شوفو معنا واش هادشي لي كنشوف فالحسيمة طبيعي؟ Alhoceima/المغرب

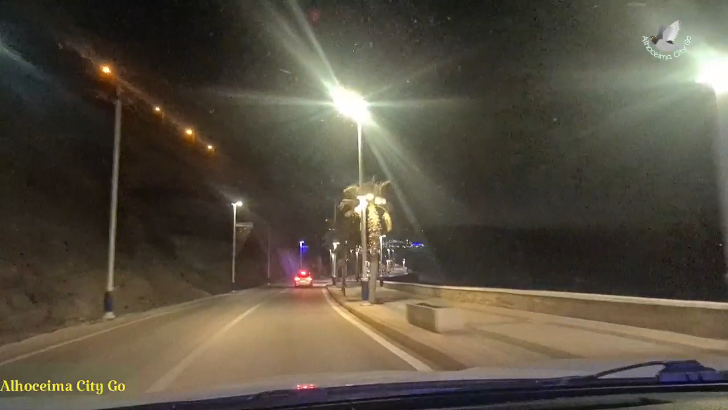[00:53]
حنايا دائما معكم. نمشي نبدا هكا اخي كيف احنا هابطين الكورنيش المشاهد الكرام.
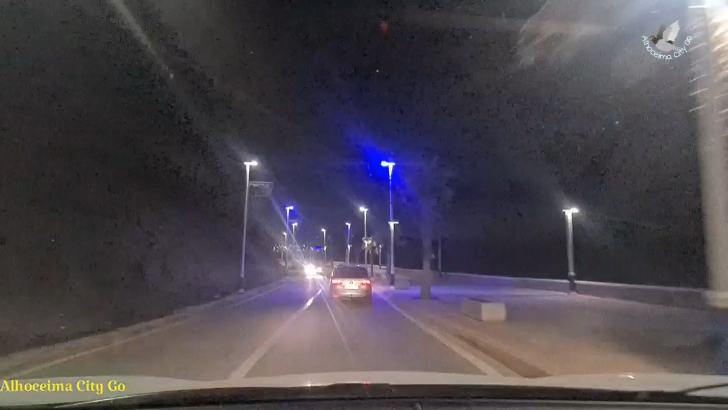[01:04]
هاكا هو الكورنيش هيثما مشتوارة. روح يمكن شان نتسعد زقومي يدن المغاب شي سعد مكانا من ودنات المغرب المشاهد الكرام. دابا ان شاء الله غادي نهبطو لتاح، نوقفو السيارة ونصورو شوية ان شاء الله، نشوفو المنظر كيف داير في هاد الوقيتة. خليكم معايا كيف تيكين. كنغزا المنظر نمشي نتجو ان شاء الله ديرو كثر.
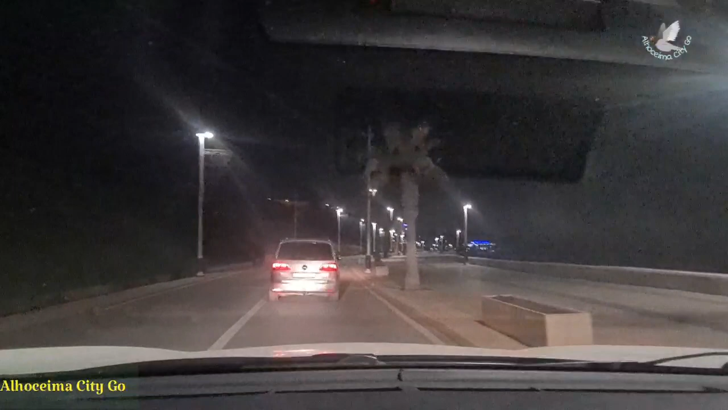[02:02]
أنا في الباركي ندخلو أنا في الباركي نشوفو القهوي كيما كتشوفها هما ظلام ما كاين حتى شي واحد واقيلا هنا في هاد القهوة هادي.